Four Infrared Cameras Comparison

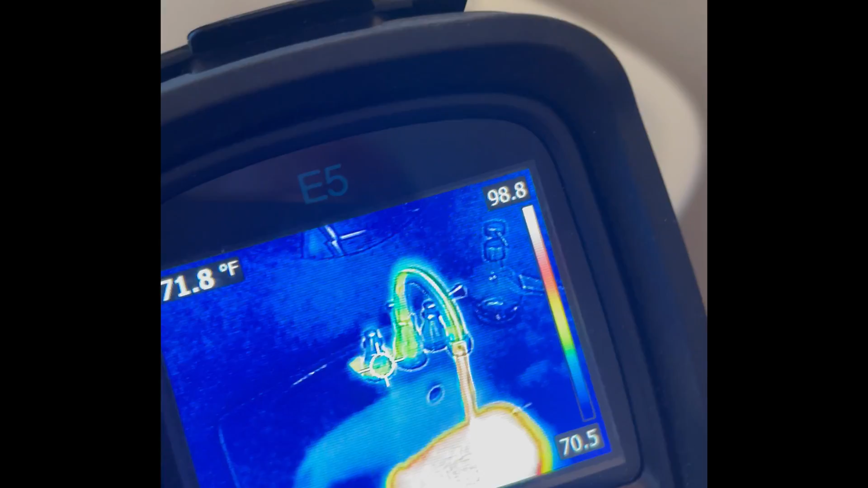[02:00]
On screen: spot 71.8°F
And there you can see the difference between the hot and cold water. That's definitely hot water, right? And then also, very quickly, you can see there's something going on with the sink.
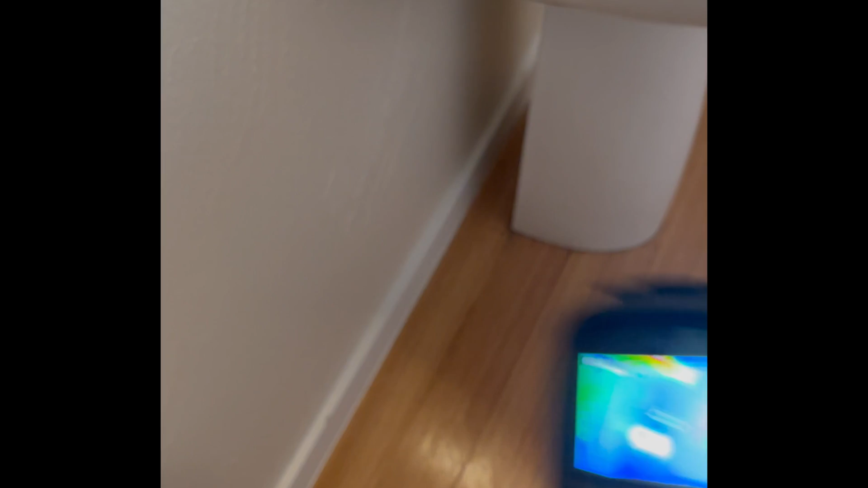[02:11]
Because that's the drainage pipe that's hot.
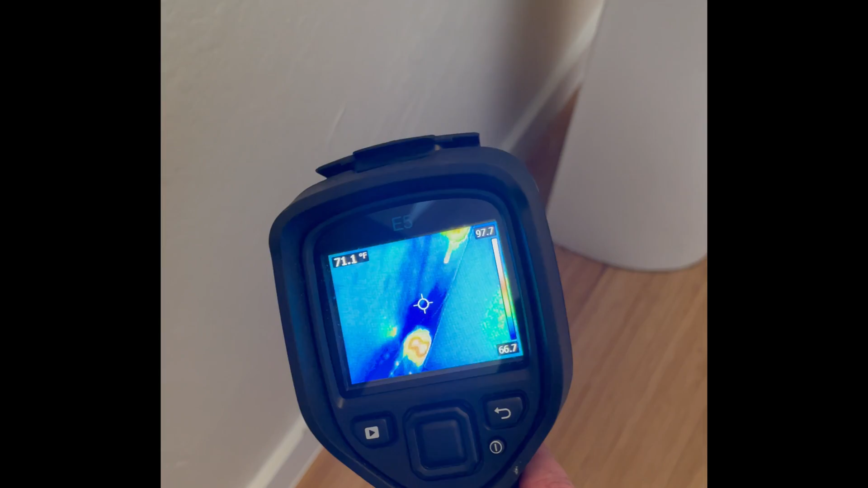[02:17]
On screen: spot 71.1°F
But that is a leak on the floor. You can see it from there.
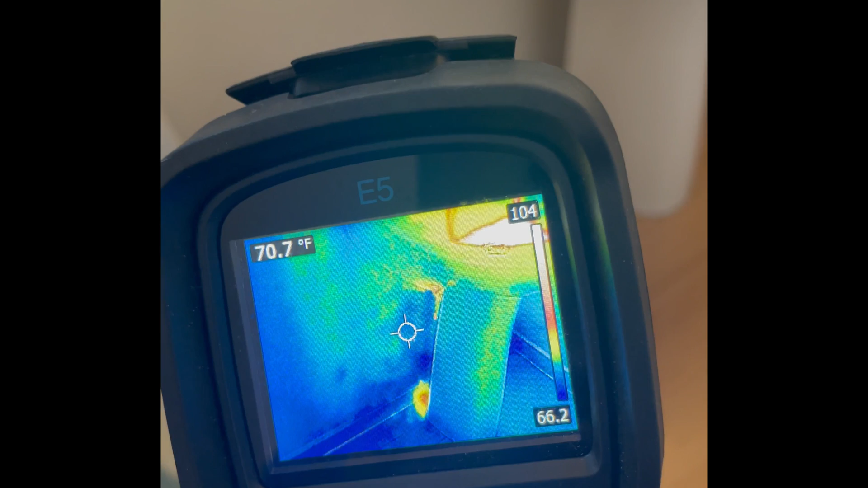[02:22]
On screen: spot 70.7°F
With our human eye, not much going on. But with our infrared, we can see there's something going on back there. And that's pretty quick.
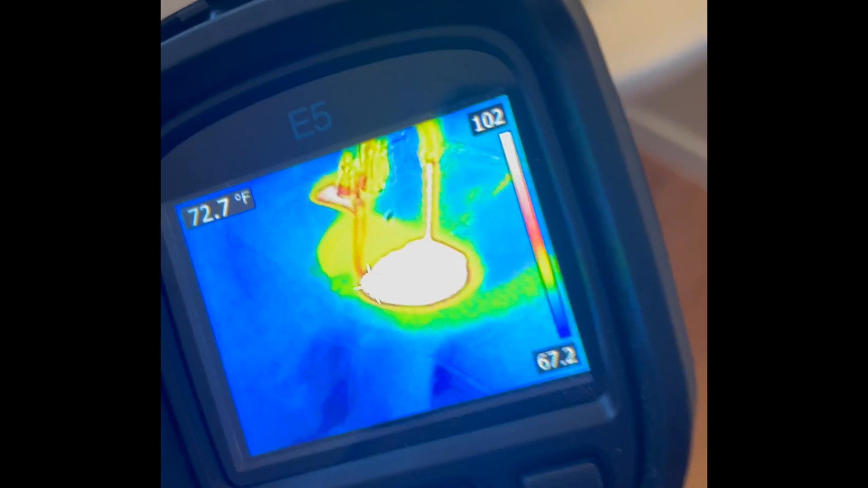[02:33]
On screen: spot 72.7°F
I kind of like that. That's the FLIR E5.
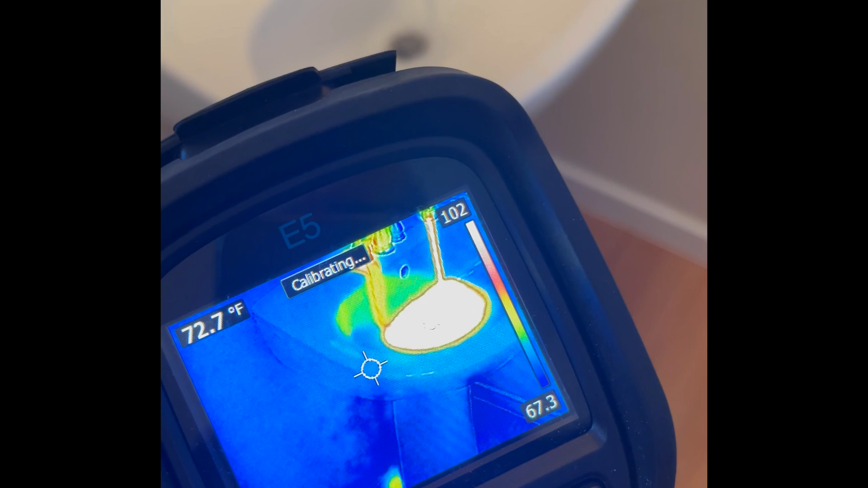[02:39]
On screen: spot 72.7°F
And now, let's use this FLIR C2. So there's the sink there.
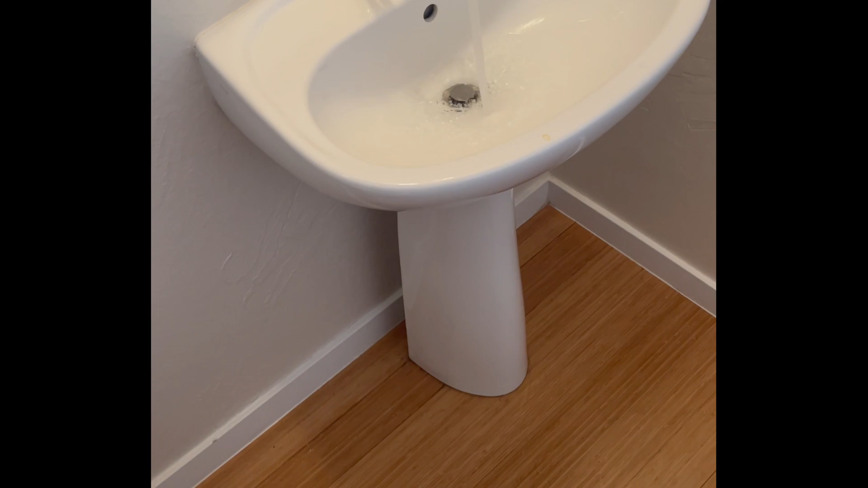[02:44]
Looks okay. But in this image, using the FLIR, you can actually see, whoa,
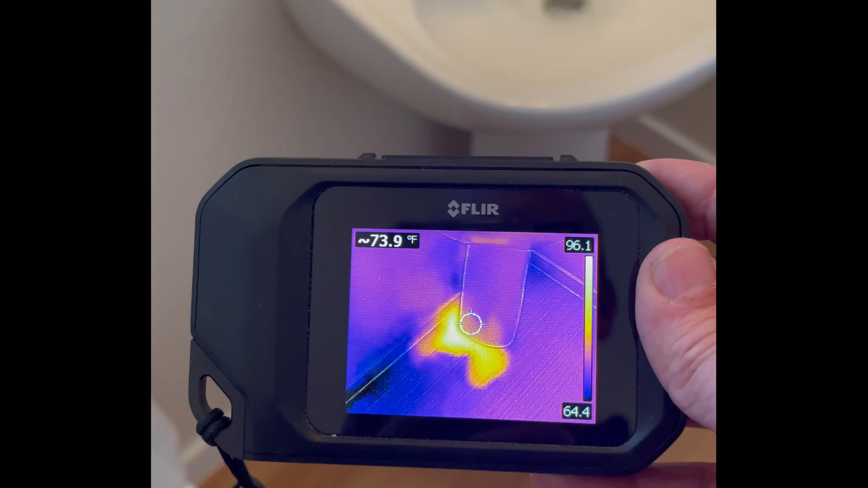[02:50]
On screen: spot 73.9°F
there's something going on with hot water coming out from the base. So that's pretty easy to see.
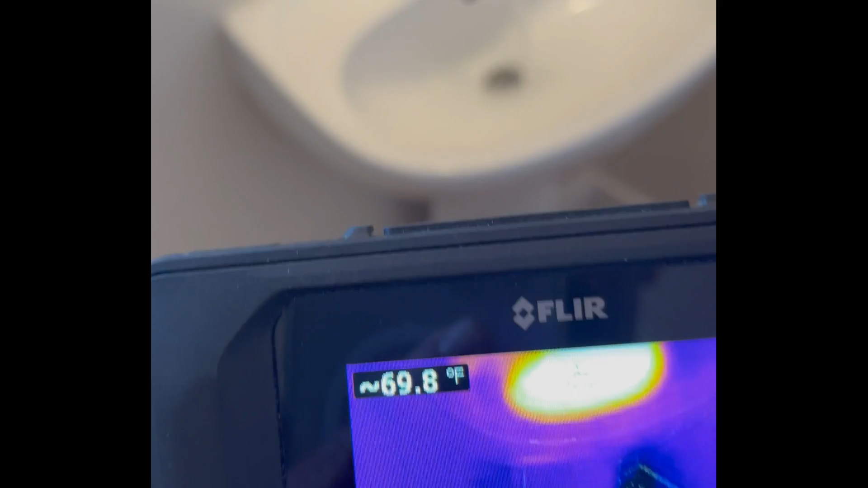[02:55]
On screen: spot 69.8°F
And that's a pretty good image, too.
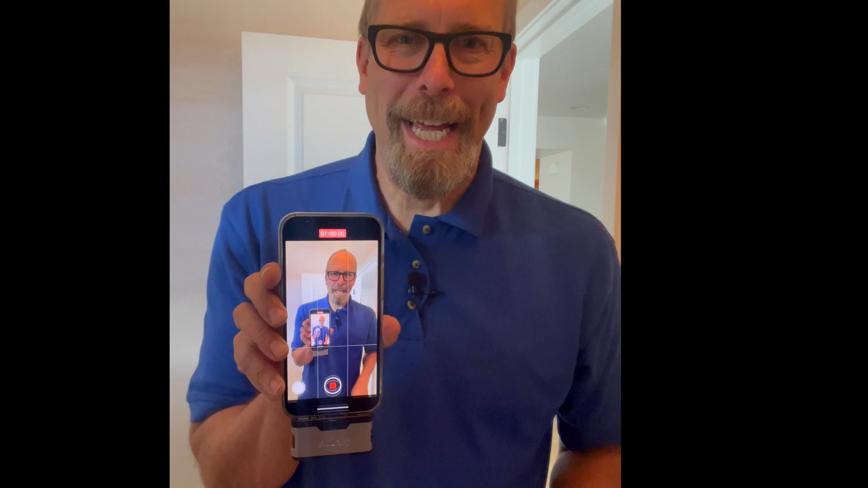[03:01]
Now let's take a look at FLIR 1, which is attached to my iPhone.
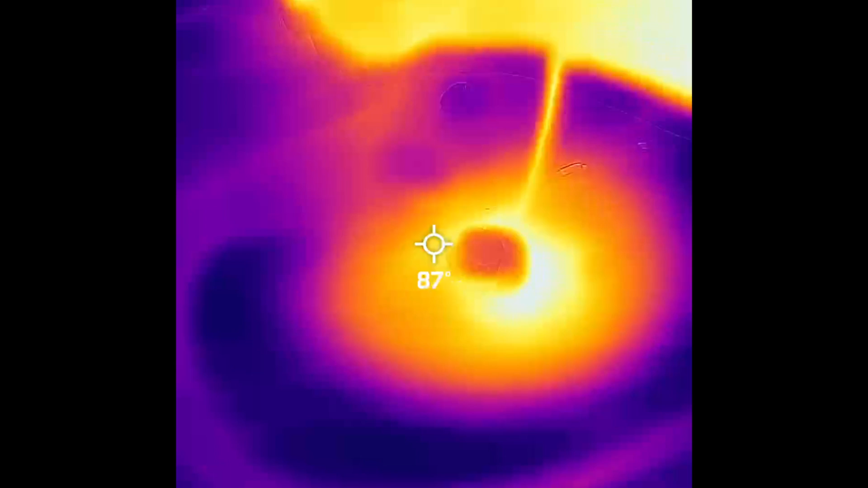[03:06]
And it could be video, which is what I like.
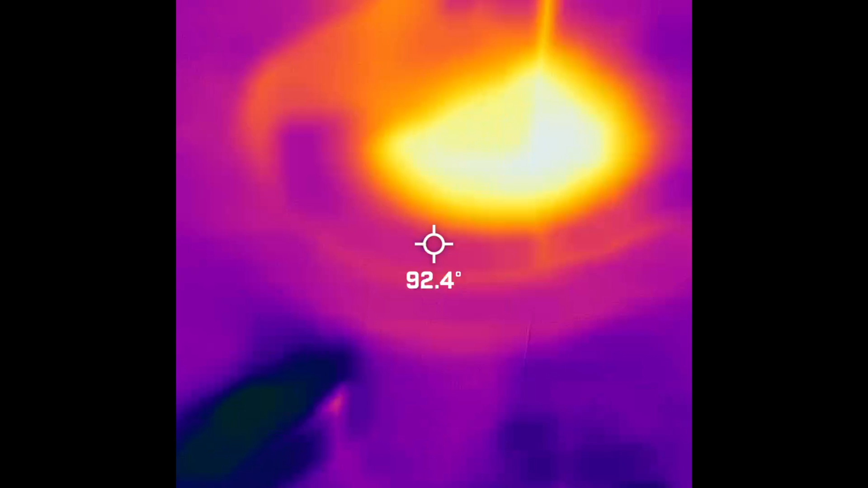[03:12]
And there's FLIR 1.
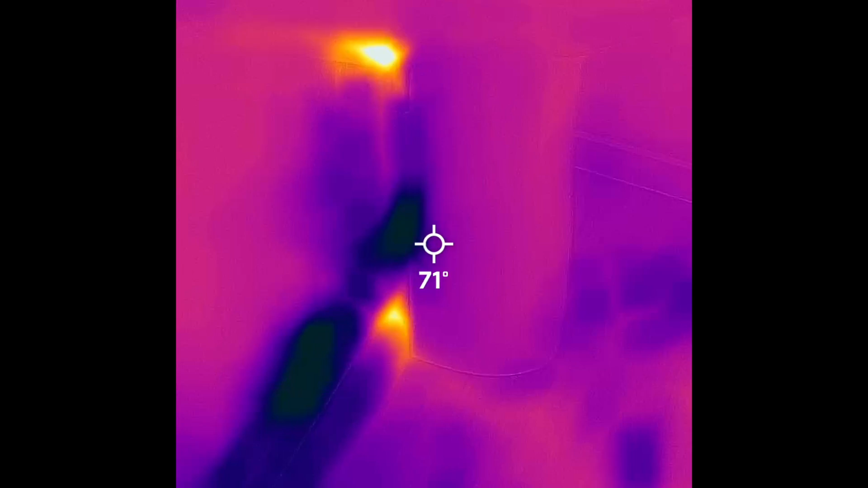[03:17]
I would say it's a little foggy and blurry. But I can definitely see that there is some water there.
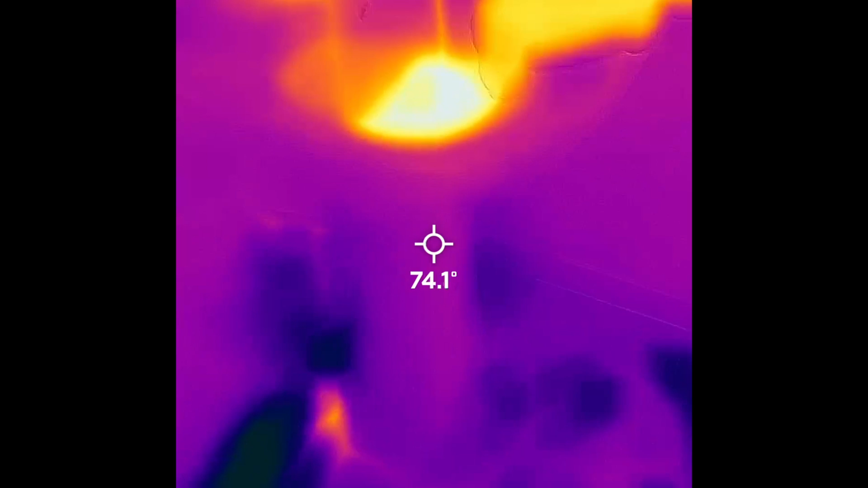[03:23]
And something going on behind the sink there.
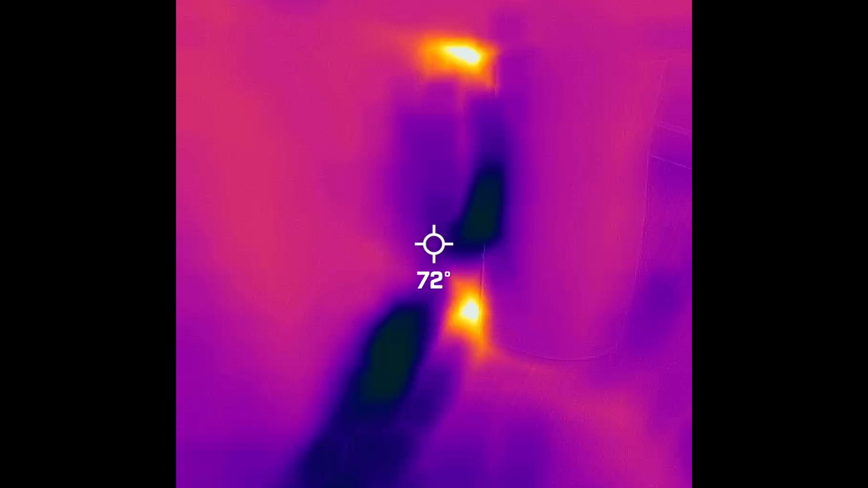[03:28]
So that's the image from FLIR 1.
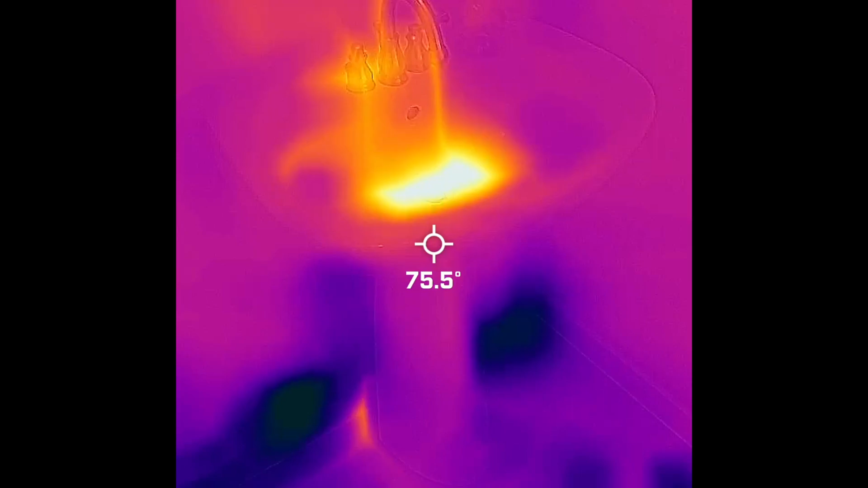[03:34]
And now let's use the image from Perfect Prime, their infrared camera.
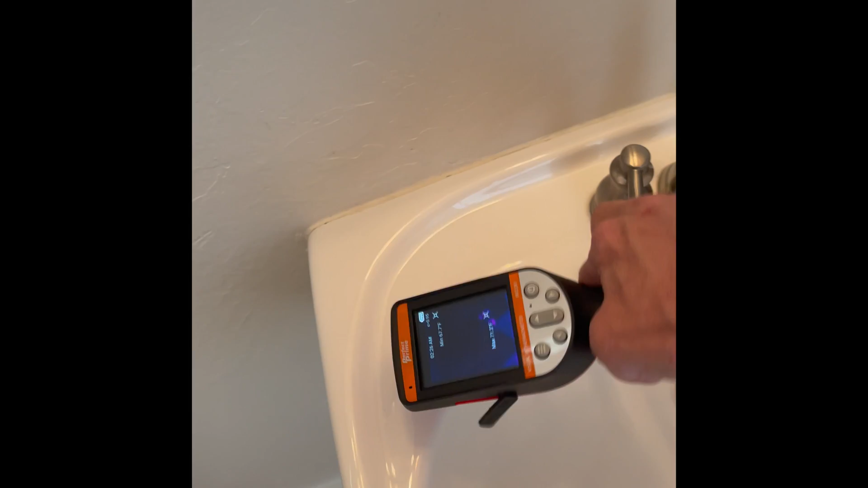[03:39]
Turn on the hot water. It's definitely hot. Looks like a good sink.
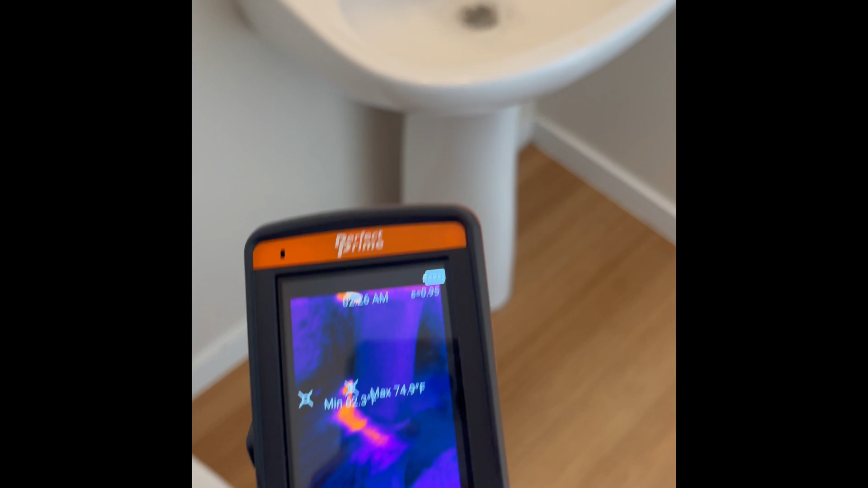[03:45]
But Perfect Prime can show us something different. And I really like their temperature gauges there.
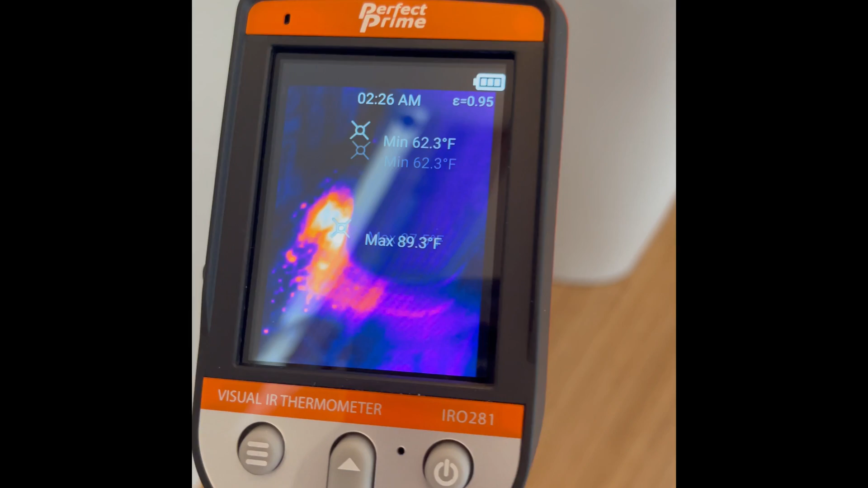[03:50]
Well, you can even see the individual splashes of water.
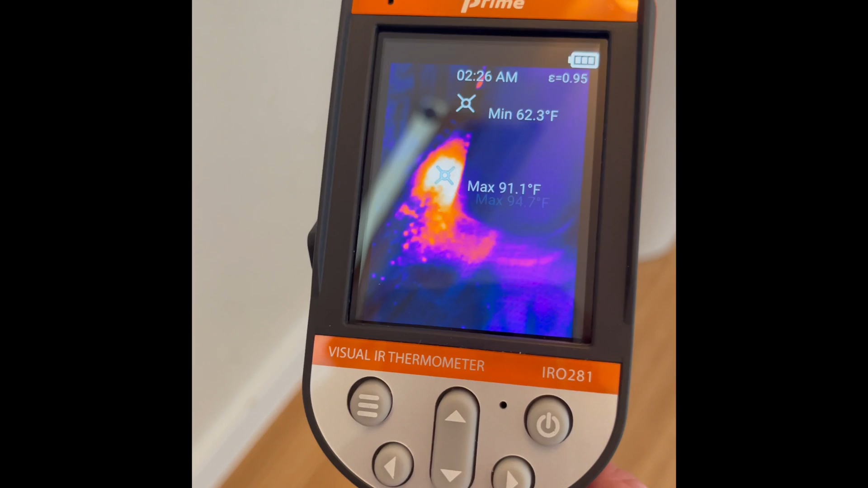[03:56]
On screen: min 62.3°F
So this is Perfect Prime infrared. Not bad.